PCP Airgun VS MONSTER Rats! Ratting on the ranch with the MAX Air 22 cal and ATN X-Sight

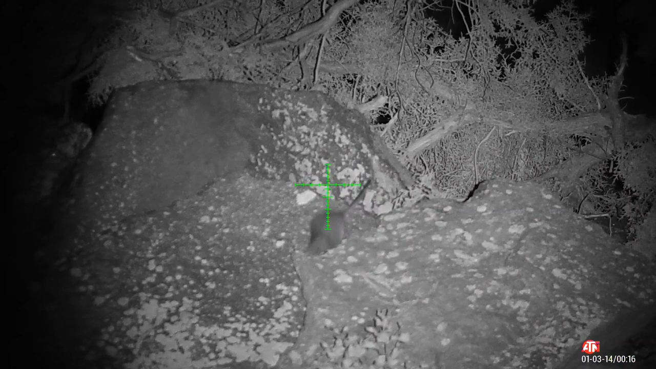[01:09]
Alright guys, so this first rat we were actually headed down to get loaded up because my son likes to hunt with me So we were going down to where we had some pellets on a shooting table
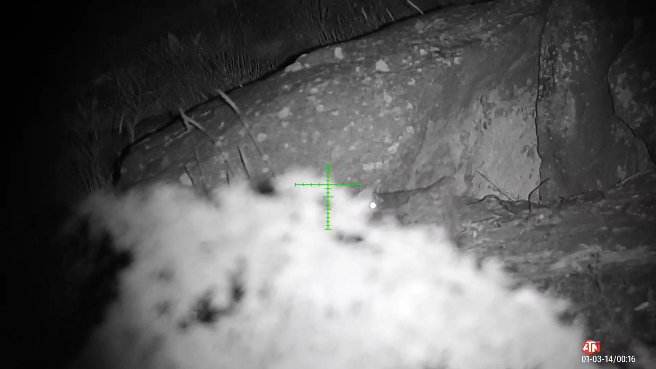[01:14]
so he could load his mag up I had to tell my son to hold still and he didn't even know what was going on.
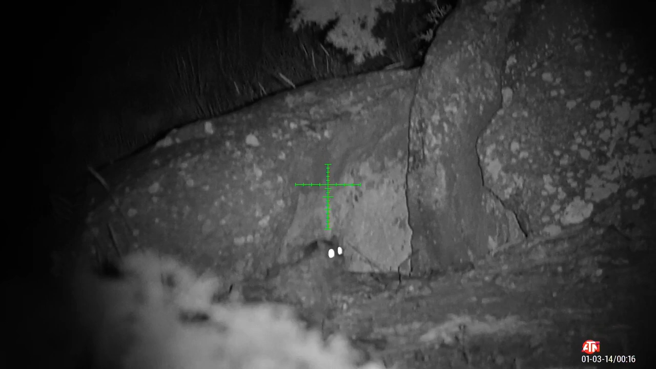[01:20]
He's like trying to get his mag loaded Jade hold still
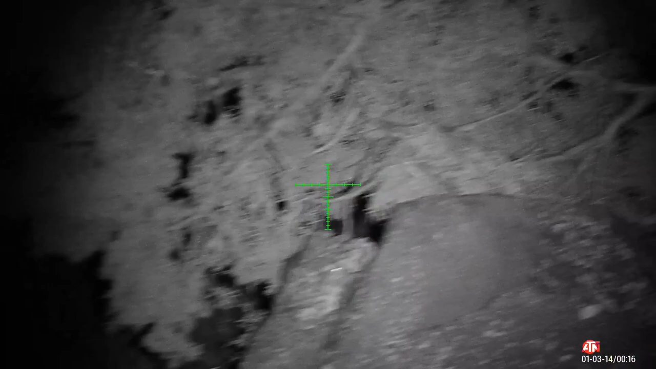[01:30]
Hold still I had to tell him two times and I thought ah he must have scared the rat off.
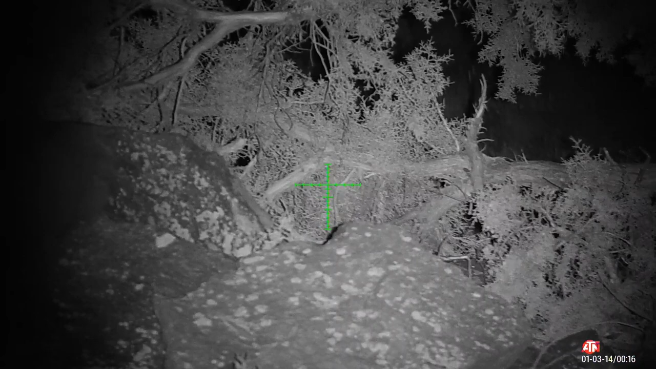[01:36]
I just kind of kept watching the rocks and
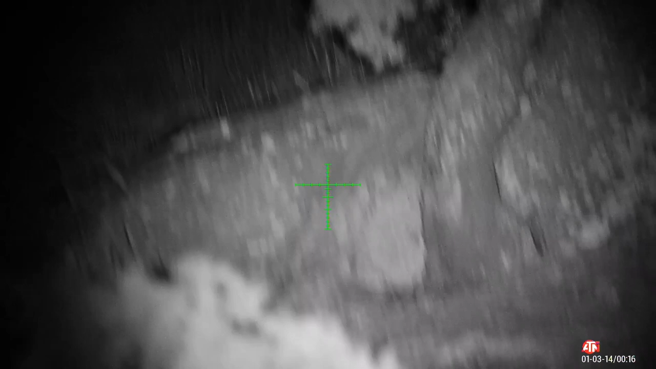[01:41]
Watching the rocks and watching the rocks and I actually I stopped the clip Because I thought oh he must he must be gone
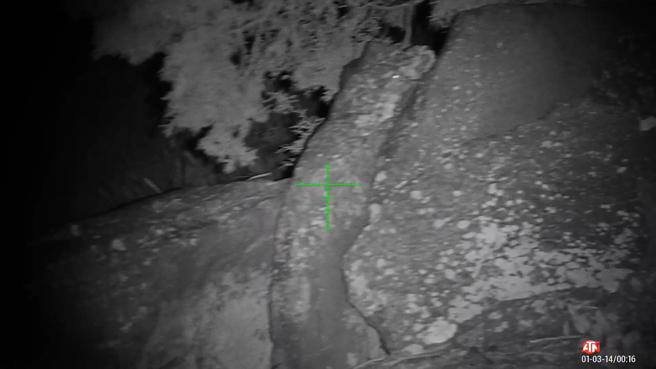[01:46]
And I just kind of then I went ahead and I glassed the rock again just one more time and I saw it Then I saw him again.
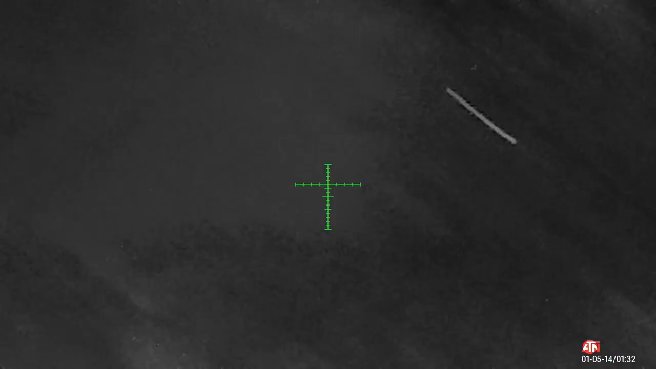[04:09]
bit because I thought oh I might get a two for here So I thought maybe it'll I'll be able to get it through the one and into the other That didn't happen the the youth rat was able to make it off just fine But I did of course put down the larger rat no problem This clip was a little dark
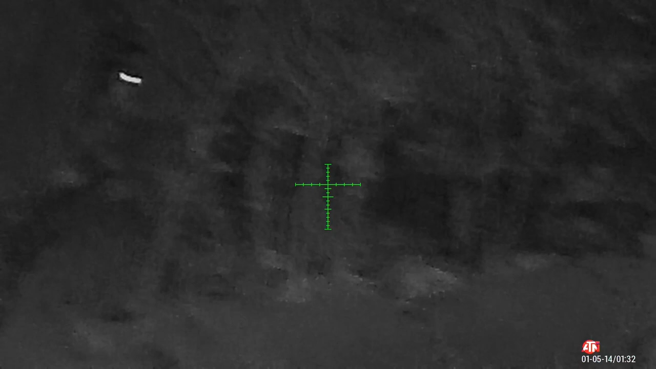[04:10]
because my IR battery was starting to go But it was also a really fun clip to show off just the how awesome it is to have the semi-auto action
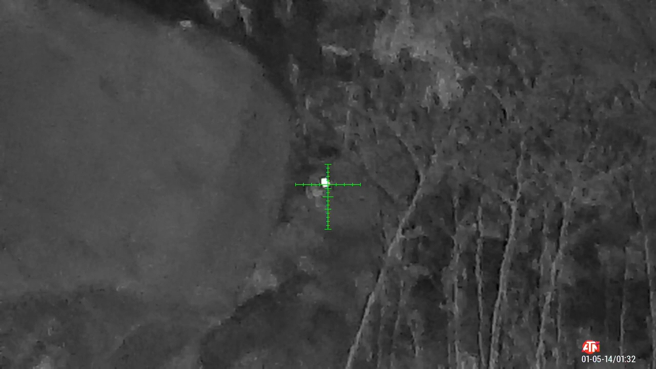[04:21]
I missed on the first shot and the rat sort of jumped watch this Because of the super super fast Follow-up shot ability I'm able to take that rat out with the next shot and you guys can see it just flipped